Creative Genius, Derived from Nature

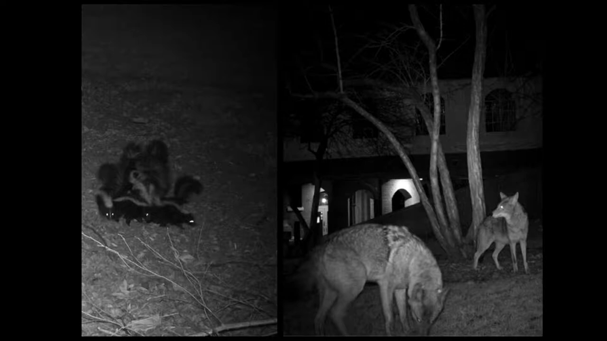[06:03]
this is a picture of, um, who, who visits the place at night. We have skunks and, and coyotes, but, so it's very interesting to see, to see how this, uh, biodiverse nature can intersect with the city,